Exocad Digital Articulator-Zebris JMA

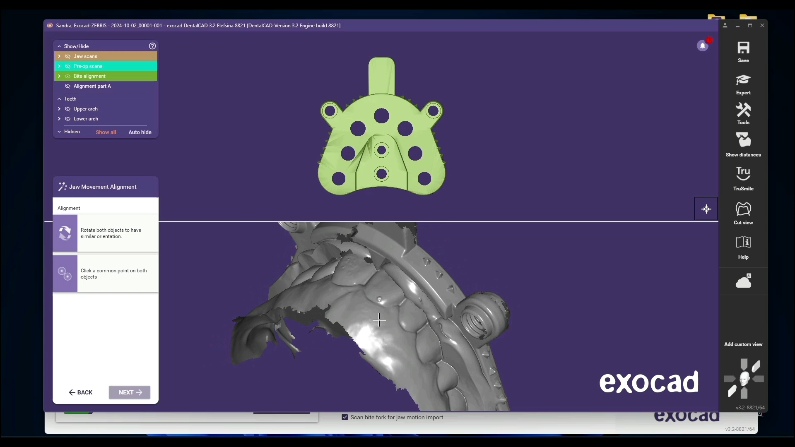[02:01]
And again, what you're going to want to do, now I'm going to right-click, and I'm going to roll this so I'm in about the same position as the upper green one. So I'm going to zoom in, and let's pick this spot right here. That's a very defined spot.
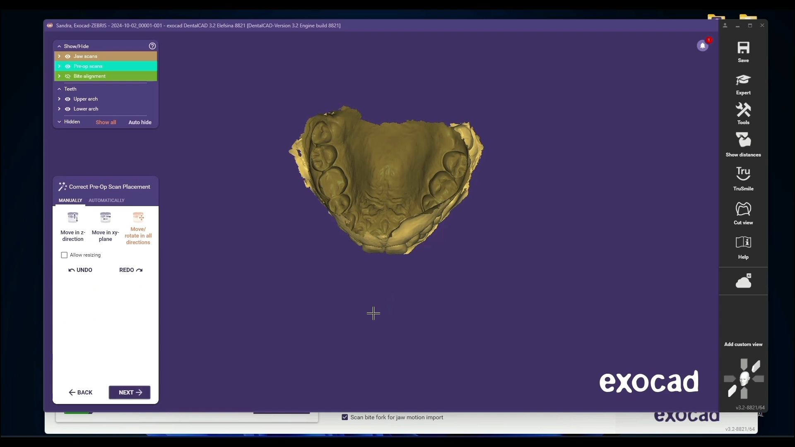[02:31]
And then, as always, we want to look at the side here. And we're going to see that we're going to have interferences when we go to First Contact. So you're going to want to go to Expert Mode.